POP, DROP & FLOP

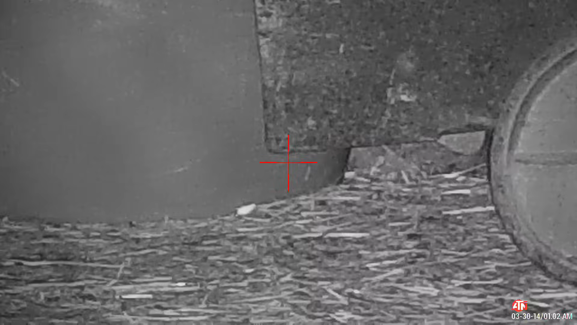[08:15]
There's a baby calf behind him.
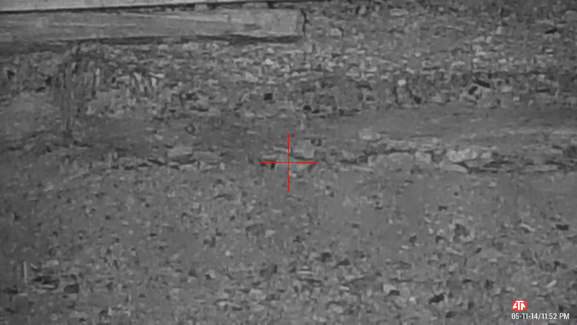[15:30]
I think that one got him. Yep. He's out there just a thrashing in the hole.
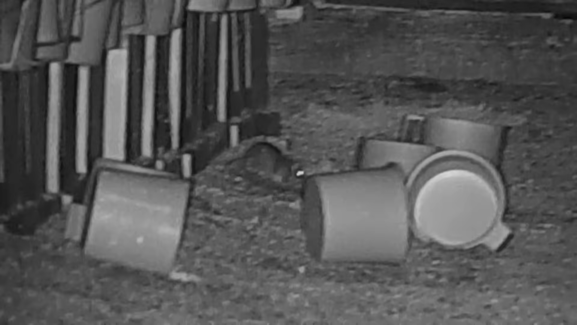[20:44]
That's a long shot. Oh, that's over tea kettle.
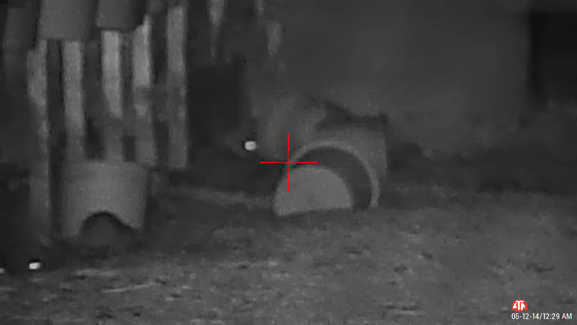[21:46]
Give him a little hop. Yeah, we got a few out tonight. Moon's half out. Yeah, we got plenty of targets to work with.
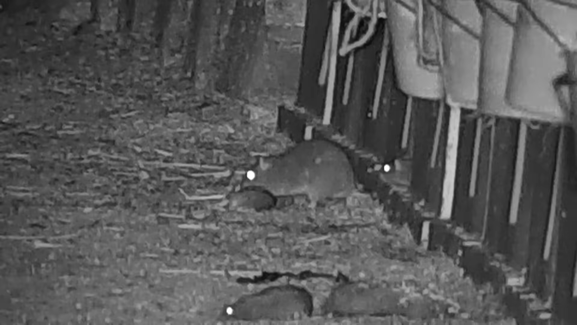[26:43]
Oh, we've got ourselves a rat eating a rat. He's gnawing down on him. That's what you get for eating your buddy. And that's what you get for watching your buddy eat your buddy.